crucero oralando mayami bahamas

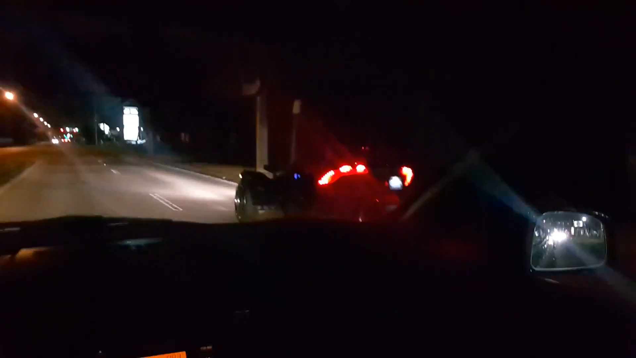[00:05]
esta moto peculiar de la marca mercedes-benz
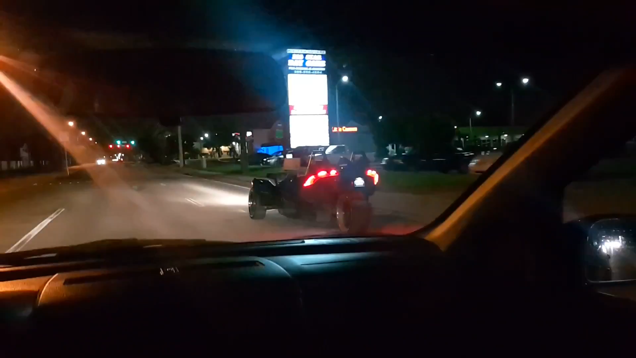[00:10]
miren qué chulería esta música y todo tipo iba rayando cual si fuera un negrito de la habana vieja
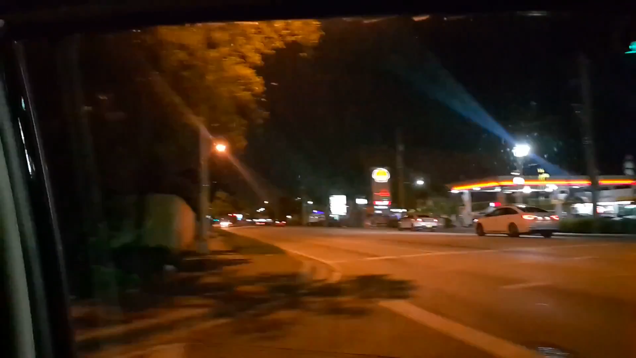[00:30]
estamos dando un pequeño paseo acá por las calles de hallarías y se llama
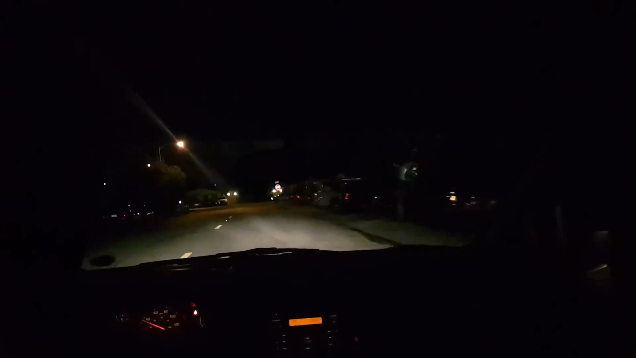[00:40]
y esta es la parte de tu casa no tencia y todavía dice robertico que esto es la habana sin libreta no
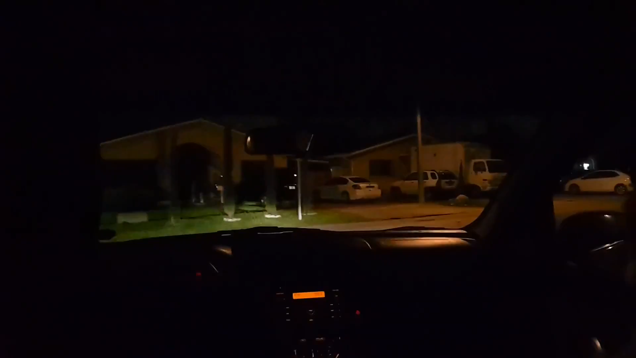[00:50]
la casa aquí sin estar electrificada ni se quita delante ni nada